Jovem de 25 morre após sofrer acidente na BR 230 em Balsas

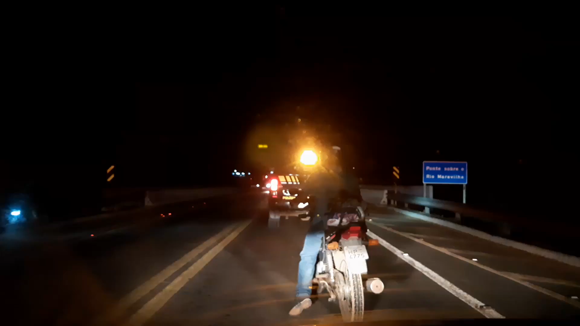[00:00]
O acidente foi próximo da ponte de cimento que passa sobre o Rio Maravilha, na BR-230, na saída para a cidade de Riachão.